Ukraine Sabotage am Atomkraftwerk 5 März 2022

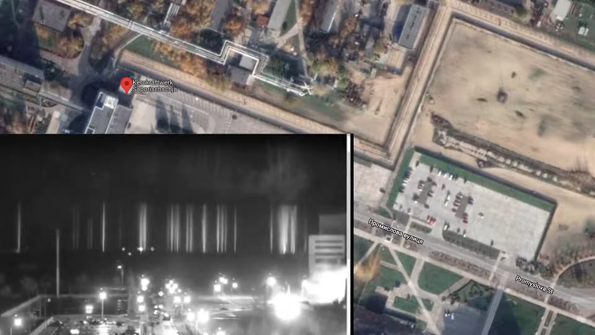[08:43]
Und man sieht rechts auf dem Video das Verwaltungsgebäude. Es wurde also von hier bis hierher geschossen. Geschossen, da wurde geschossen.